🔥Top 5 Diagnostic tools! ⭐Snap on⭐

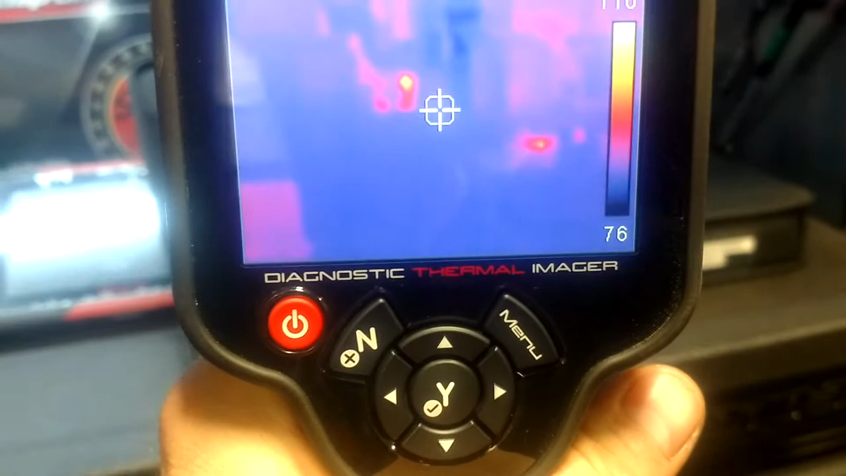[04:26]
you can see cameras not really picking it up but it picks up
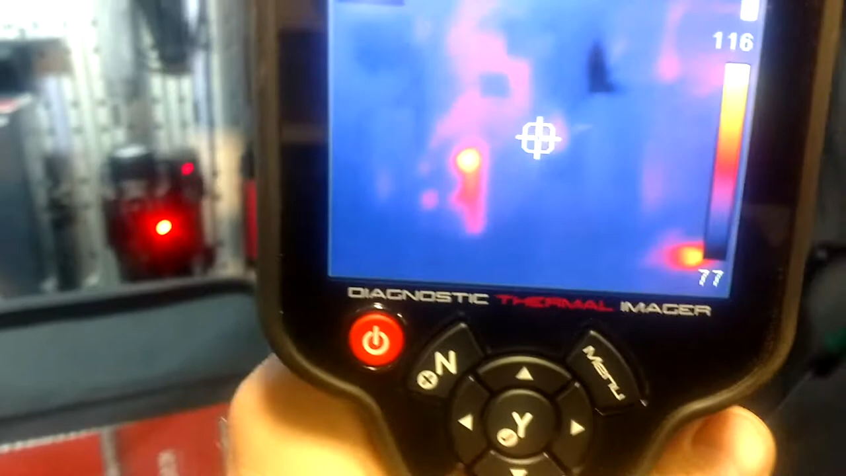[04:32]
heat signature on devices or cars or love this tool pretty small compact
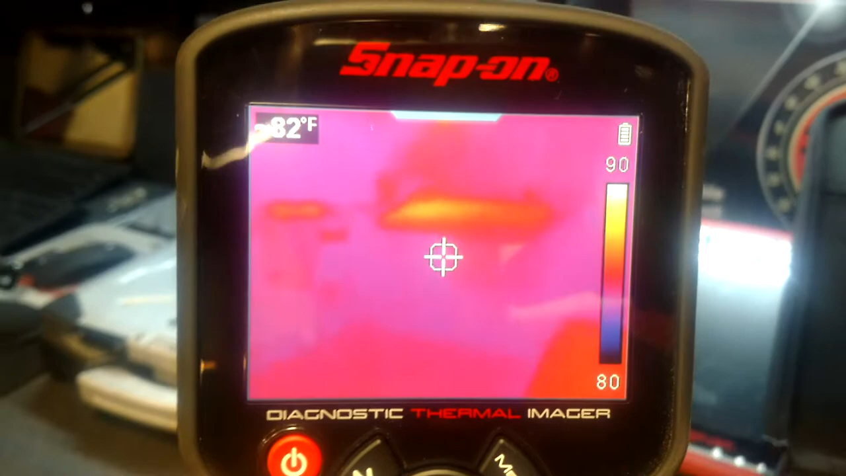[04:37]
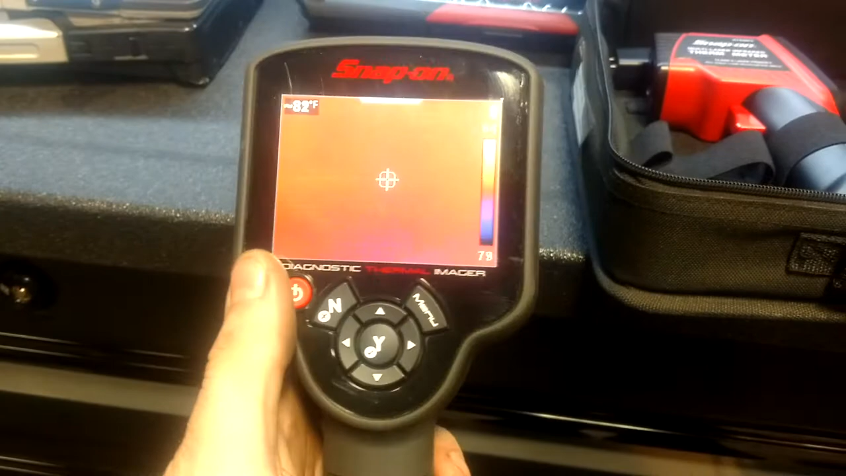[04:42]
it's got menu options to show
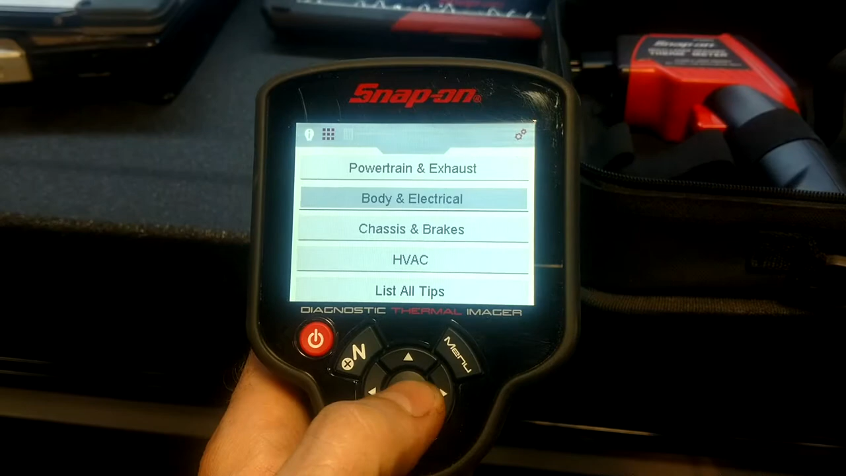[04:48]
you good and bad battery cables known good
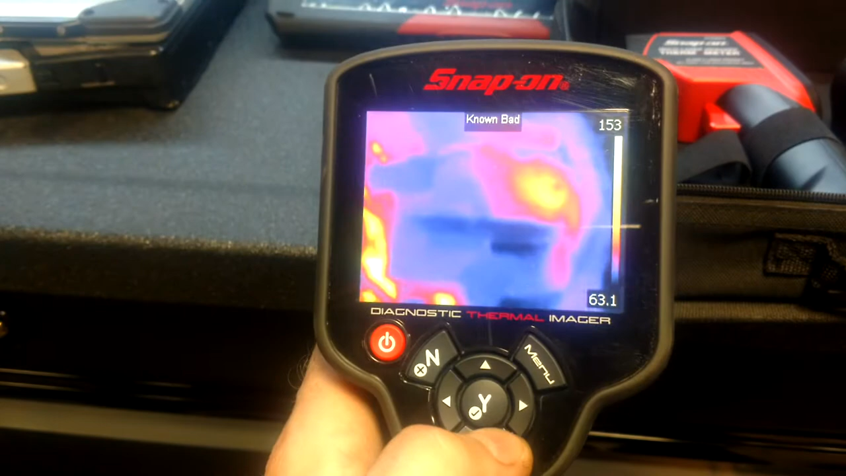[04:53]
that's known bad you obviously see getting hot
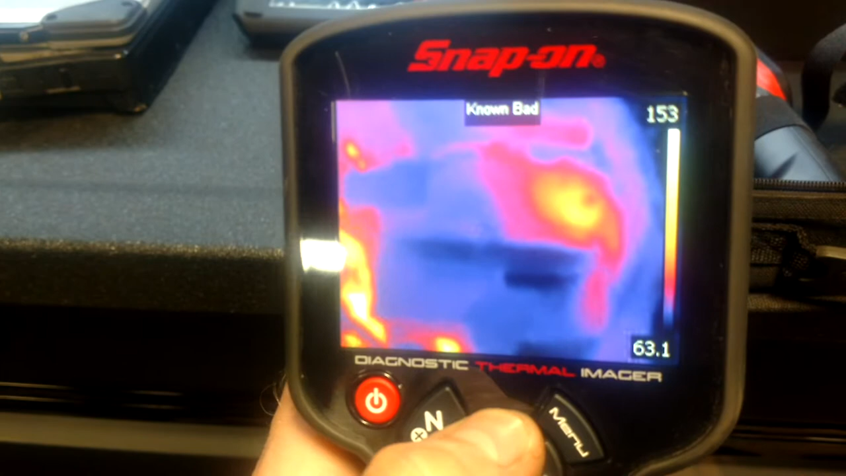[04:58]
no one good nice and cool you could snap pictures with it